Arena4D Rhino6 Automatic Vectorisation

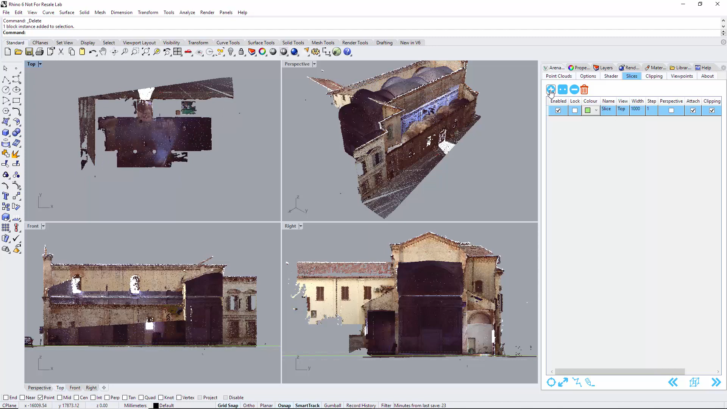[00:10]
Automatic vectorization for VESA's point clouds inside the rhinoceros 6. So, have your point cloud loaded, select slices. Here I've selected a slice of the top. So now we can move vertically through the point cloud. So just here selecting like the bottom of the point cloud, so the floor area. Make sure the top view is selected and then click the vector icon down there. This now has produced a vector drawing based on where that slice was. And I'm just showing this here.
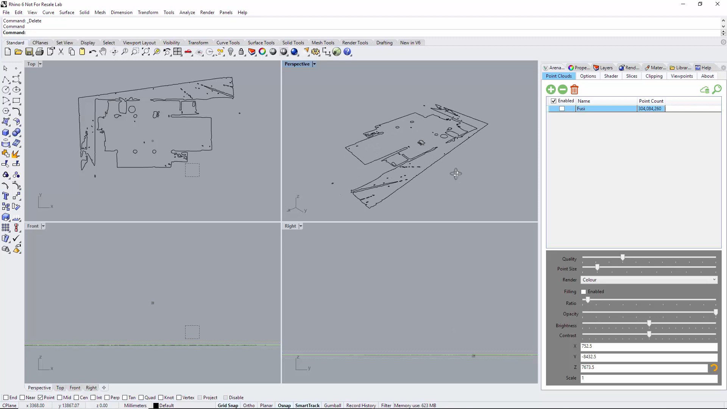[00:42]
I've turned the point cloud off and just showing the vectorization there. Now I'm going to move the slice to the top of the building.
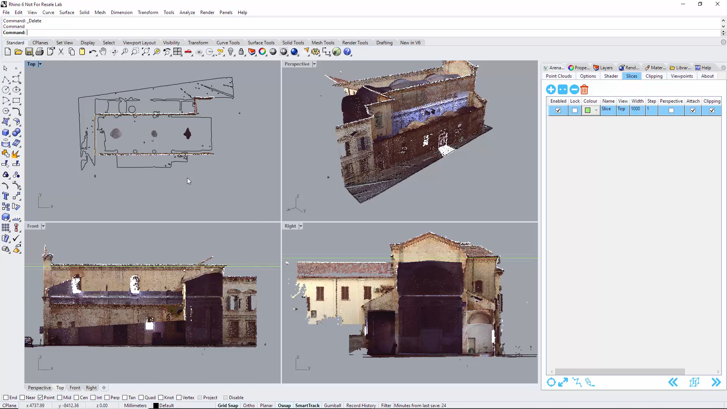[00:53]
Then carefully make sure you have selected the top view. Very important. Now click vector.
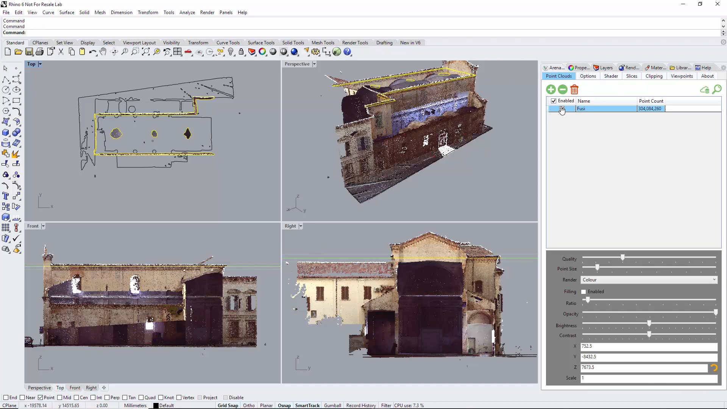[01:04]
And just turn the point cloud off again just to show you that we now have the floor and the roof.
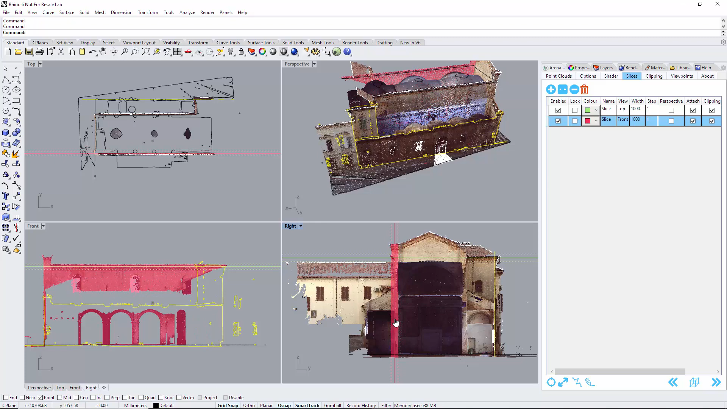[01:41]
Making sure I select the front view. Very important. Click vector. We now have the front. I'm going to move this to the back or the middle kind of in this case just to get the bulk of the building. Selecting the front again because that's what we want. Click vector. Now turn the point cloud off.